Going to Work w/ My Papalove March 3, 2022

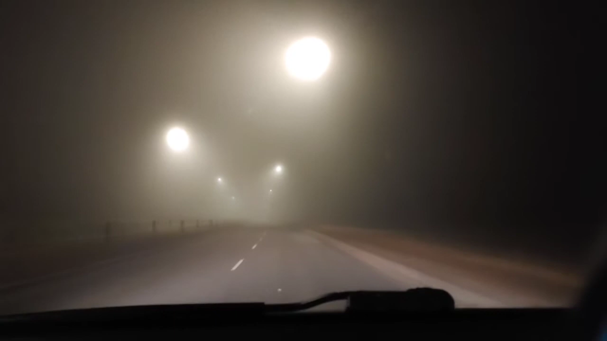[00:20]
camera, oo, oh, nakikita yung daan. Pero pag ako nag-drive, it's not.
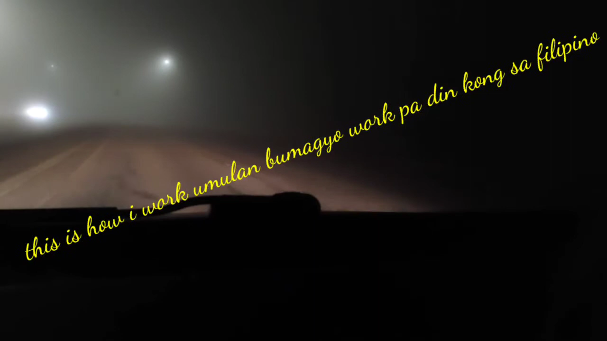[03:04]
Bumagyo, trabaho pa rin. Grabe yung daan. It's so foggy. Saan naman po kasi it's not like this. Kawawa naman si Palalam.
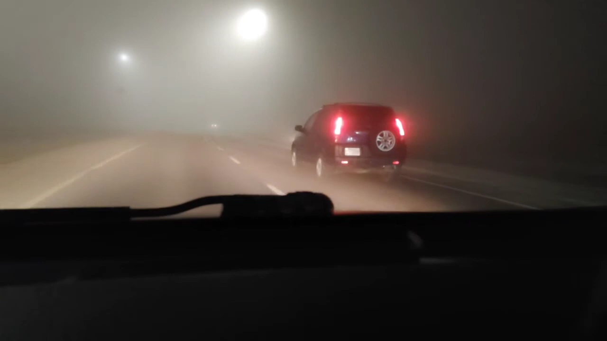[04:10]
Bili si Kuya. Bilis naman ni Kuya. Alam niyang madilim. It's foggy. Bale, malapit na tayo. My word. See how hard it's our job.